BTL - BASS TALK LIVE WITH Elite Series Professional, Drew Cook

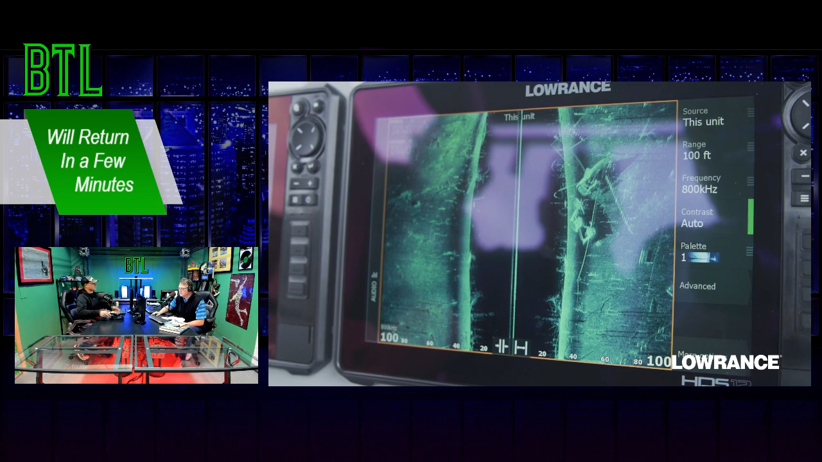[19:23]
Time to build the ultimate fish-finding system with LiveSight Sonar.
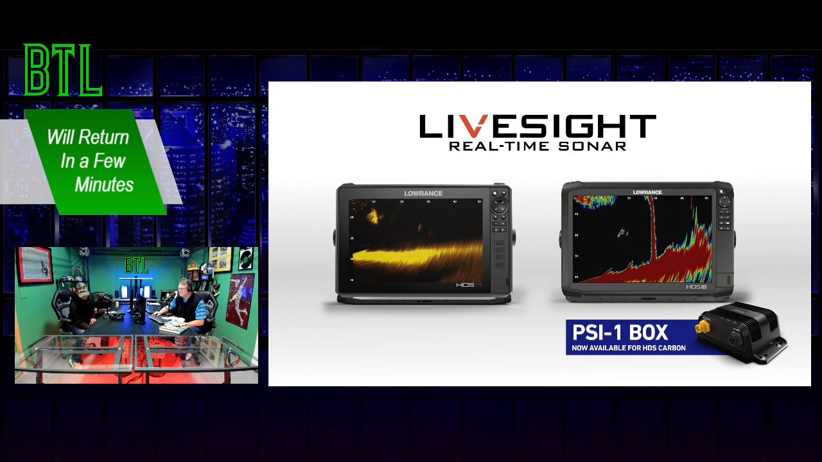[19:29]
See what your lure is doing in real time. Watch fish strike as it happens.